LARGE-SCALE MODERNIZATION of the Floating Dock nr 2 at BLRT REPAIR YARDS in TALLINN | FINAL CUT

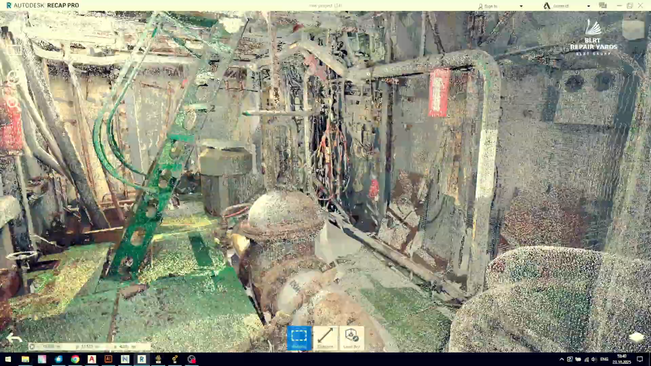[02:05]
Even before taking the dock out of service, we prepared a 3D scanning of all its internal
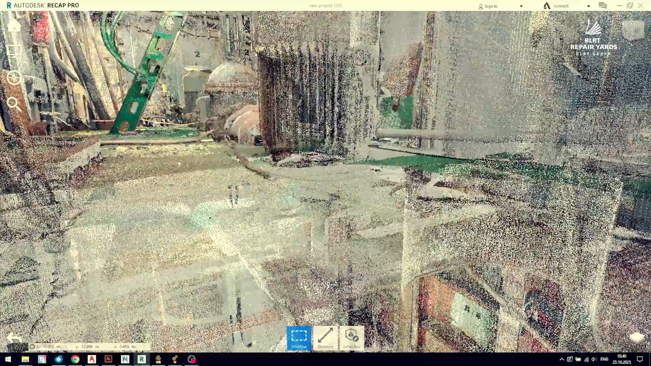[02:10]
compartments and created a point cloud,
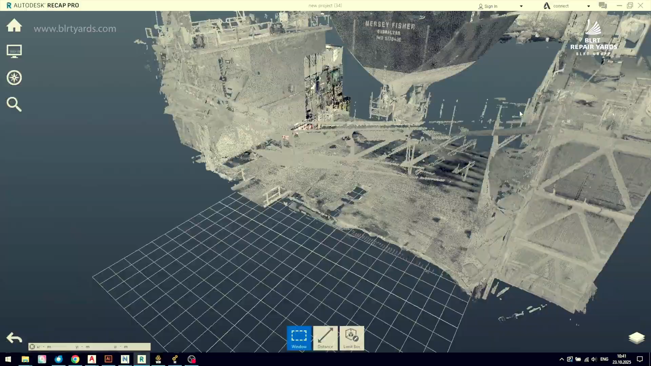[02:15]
which allowed us to perform all necessary design and engineering work digitally,